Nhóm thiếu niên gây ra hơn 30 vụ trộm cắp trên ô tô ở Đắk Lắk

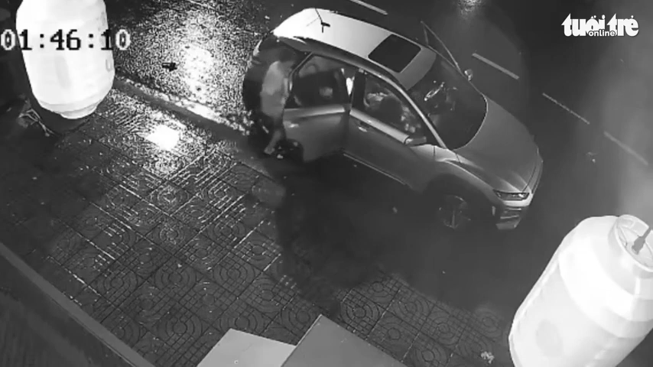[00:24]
Để có tiền tiêu xài và chơi game, vào ban đêm, cả nhóm đi trên các tuyến phố Bumathuộc tìm tài sản của người dân sơ hở để chiếm đoạt. Khi phát hiện chiếc ô tô nào quên khóa cửa, nhóm này sẽ mở rồi lục lọi lấy cắp tài sản. Chỉ hơn một tháng nay, nhóm thiếu niên đã gây ra hơn 30 vụ trộm cắp trên xe ô tô, lấy đi nhiều tiền và tài sản.